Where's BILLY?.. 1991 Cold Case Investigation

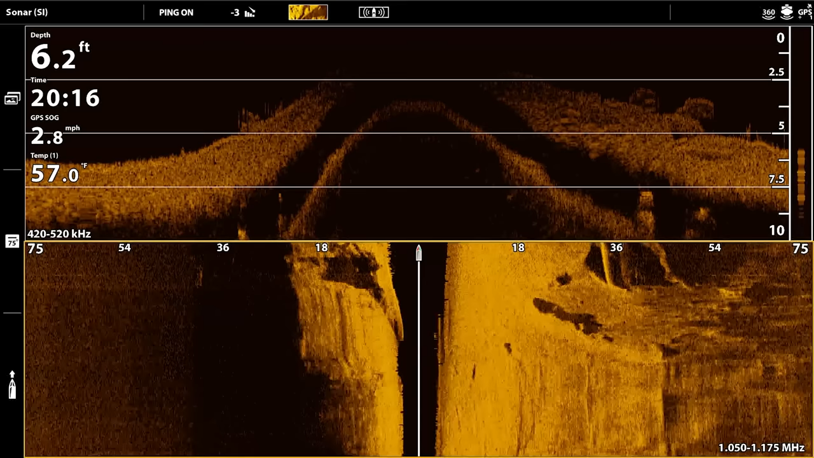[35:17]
On screen: depth 6.2 ft, water 57.0°F, speed 2.8 mph
okay we got something to the right right there so we'll go double check that that's eight feet deep out here
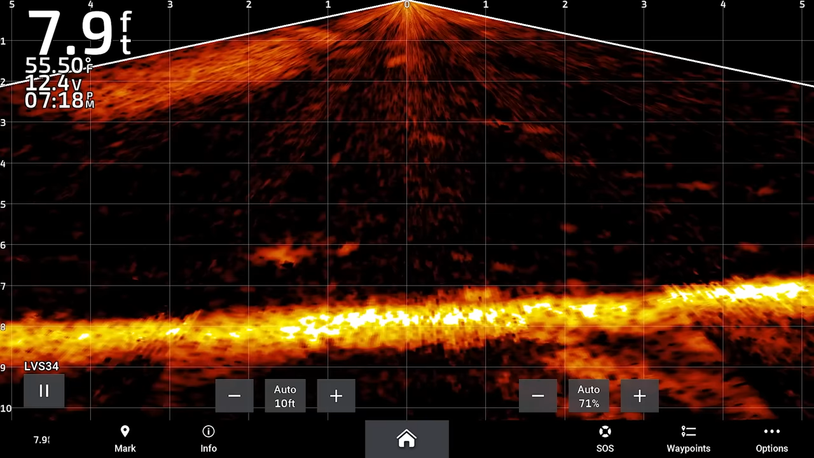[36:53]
On screen: depth 7.9 ft, water 55.50°F
what is that let's come back over that i don't think it was a car but we'll double check that as well
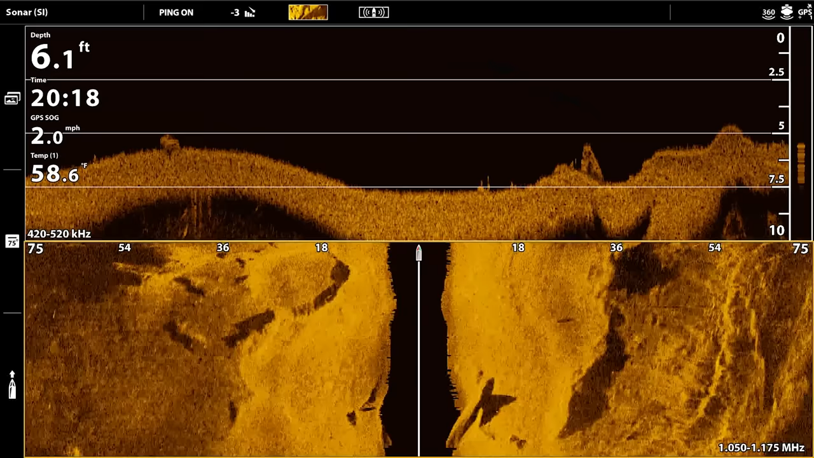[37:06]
On screen: depth 6.1 ft, water 58.6°F, speed 2.0 mph
yeah that's yeah that's two round sticking up right there but then we got this right here but i don't think so let's double check those because i would think that over the years with
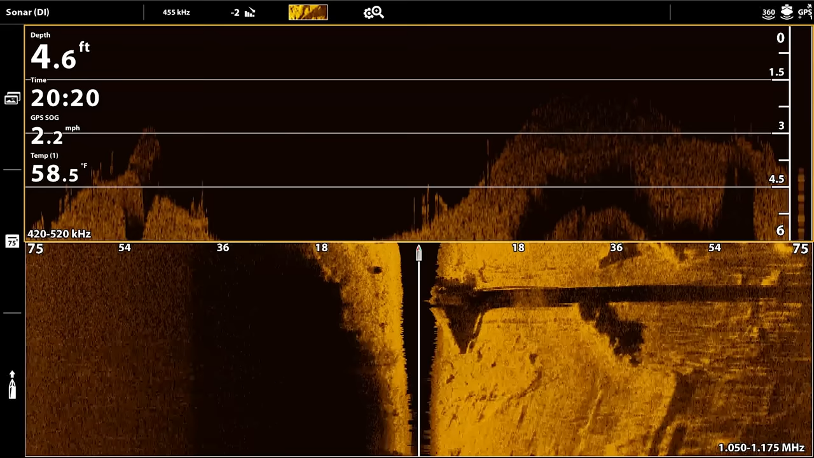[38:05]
On screen: depth 4.6 ft, water 58.5°F, speed 2.2 mph
so what is that right there see that i think
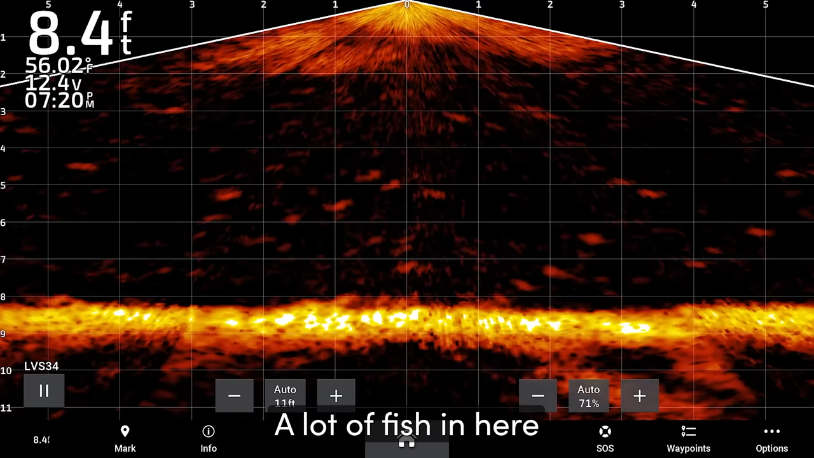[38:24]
On screen: depth 8.4 ft, water 56.02°F
a lot of fish in here yeah yeah you definitely won't go hungry in here
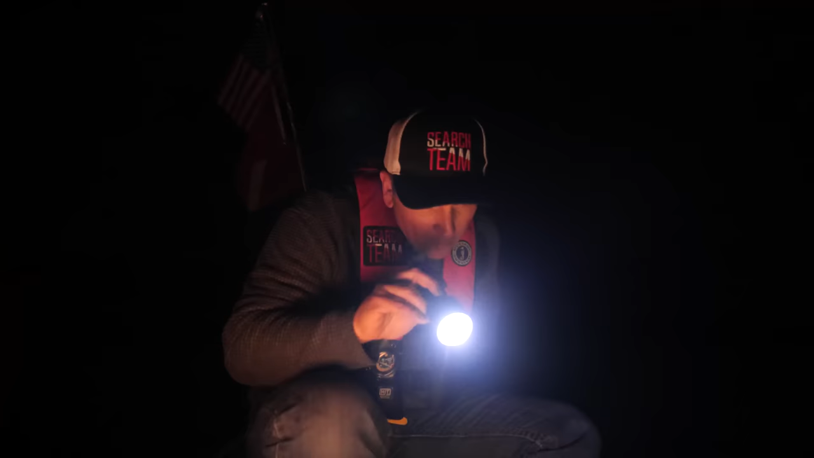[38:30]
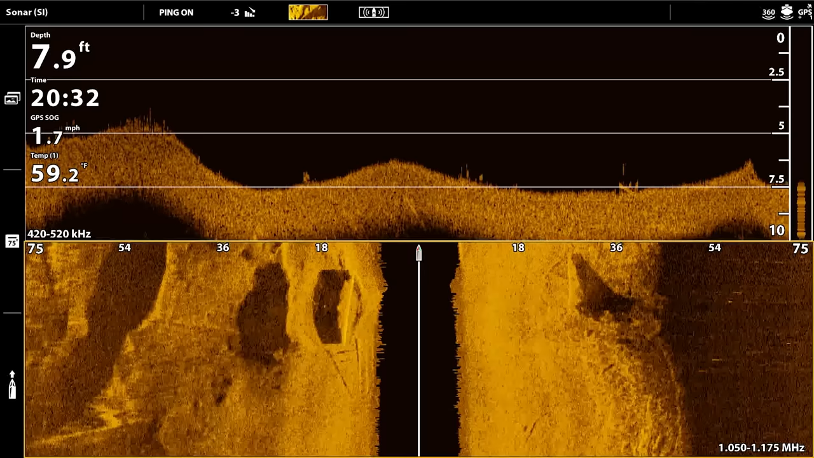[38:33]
On screen: depth 7.9 ft, water 59.2°F, speed 1.7 mph
and that right there it's not the right shape those are just two logs laying down you can actually see the shadow underneath of it there
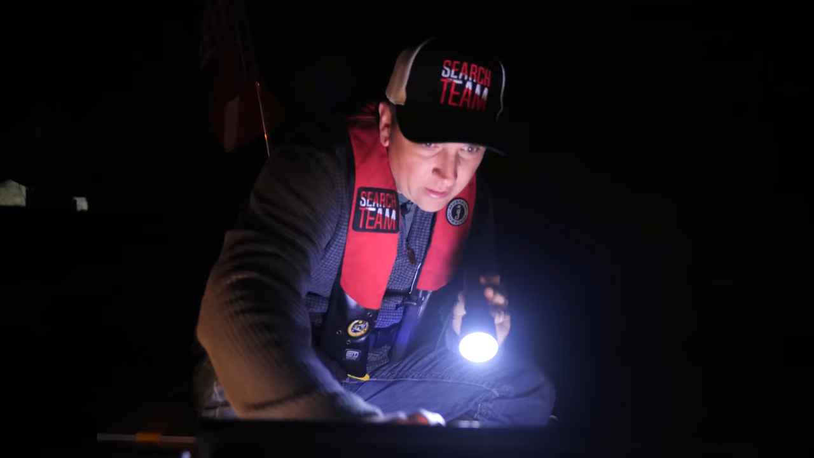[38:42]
but i'll come across it the other way just to verify again right about here
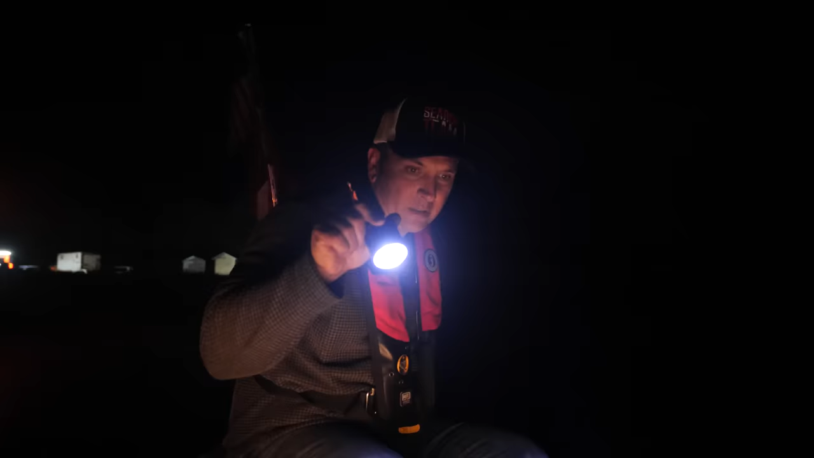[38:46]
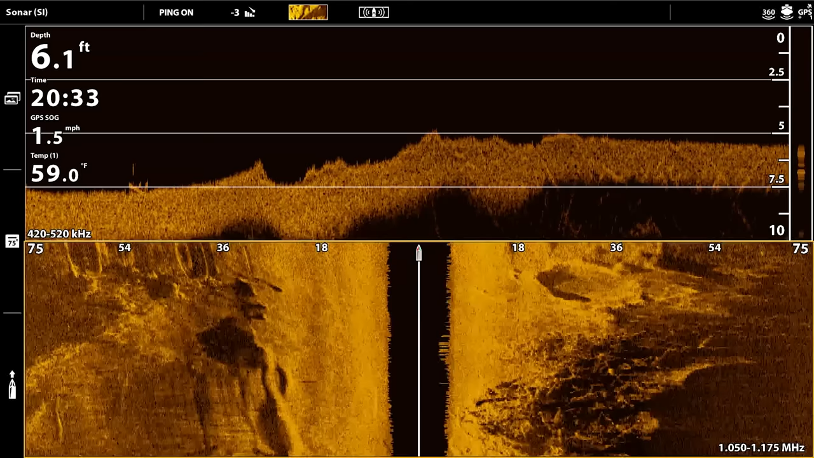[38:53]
On screen: depth 6.1 ft, water 59.0°F, speed 1.5 mph
yeah so you can see it's a tree log that way another log that way that's not big enough there